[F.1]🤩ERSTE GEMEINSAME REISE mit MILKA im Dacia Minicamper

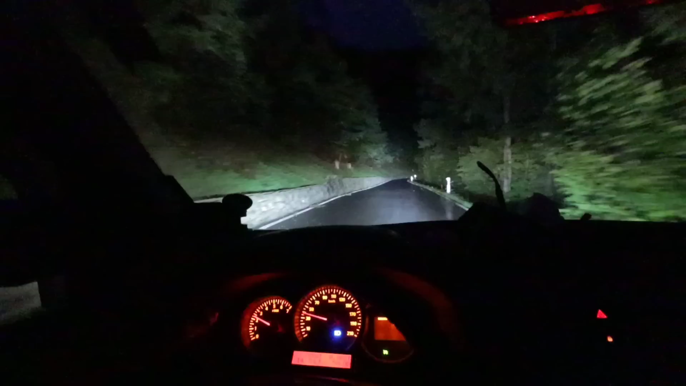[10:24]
Aber da verpassen wir den schönsten Teil von den Alpen, weil es schon dunkel ist. Jetzt fahren wir irgendwo so eine kleine Bumsstraße und gucken, ob wir irgendwie einen schönen Schlafplatz finden. So, jetzt sind wir hier auf so einem Mini-Platz irgendwo. Da haben wir uns ein bisschen hinter so einen Hänger gestellt.